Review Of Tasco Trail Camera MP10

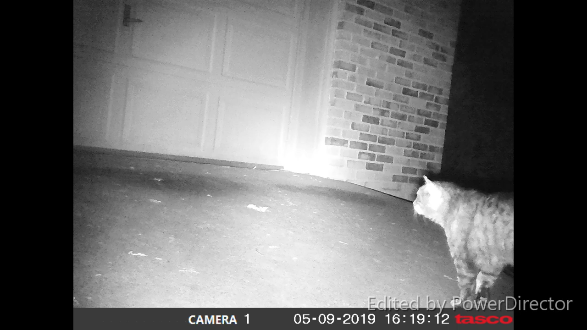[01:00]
This is the picture of the stray cat, which I'll be trying to catch tonight in my Have a Heart trap. I don't think it's a small bobcat. It's just a stray cat. Listen, for the quality, for the price, it's banging. I like it. Y'all have a good day. Talk at you later. Thank you.